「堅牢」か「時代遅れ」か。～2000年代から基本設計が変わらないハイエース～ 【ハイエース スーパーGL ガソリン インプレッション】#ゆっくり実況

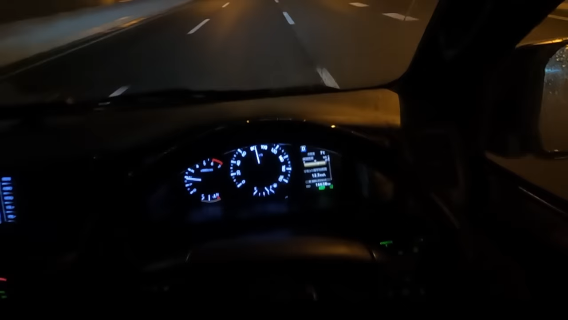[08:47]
都心環状に上がった後、最初の1周は80キロくらいで燃費を意識しながら流しました。12.4って書いてあるな。70キロ台前半まで車速を落とせば、もっと燃費は稼げると思います。
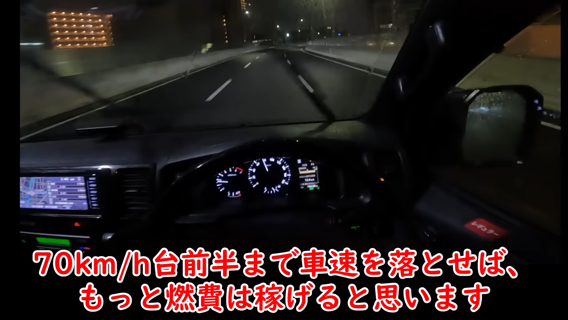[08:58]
この箱型ボディー、外から見たサイズ感より空気の壁に押し負けやすいです。100キロあたりからあからさまに伸びなくなっていくの、エンジンパワーのせいだけではないよな。周りの人と同じくらいの速度に上げまして、今は一般的な高速道路を想定した速度で巡行しています。だいたい110キロを超えないくらいで走っている限り、静粛性や直進安定性には、特に大きな弱点はないですね。激しめのレーンチェンジを行ってみますが、ちゃんとロールの発生と収束を踏まえて、乗り物と共に動いている限りは大丈夫。
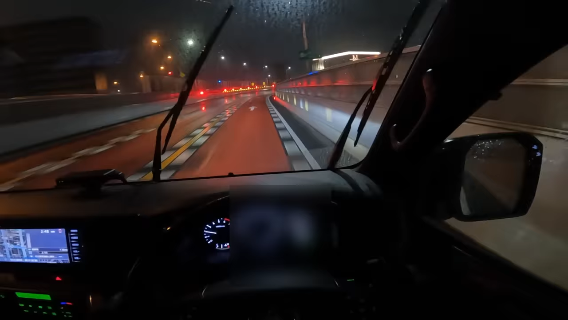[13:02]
乗り越えた際の音を聞いてみてください。軽いような音がして、瞬間的にハンドルの角度が大きく変わったのが見えましたか?実際に運転してみた感想としては、そんなに追い込んでいいような車じゃないですよこれ。旋回中に急ハンドルを入れてみましょう。うむ、急な姿勢変化は起きづらい感じ。運転していて思うのが、前を沈み込ませた姿勢さえ保てれば、急ハンドルでも危なくならないですね。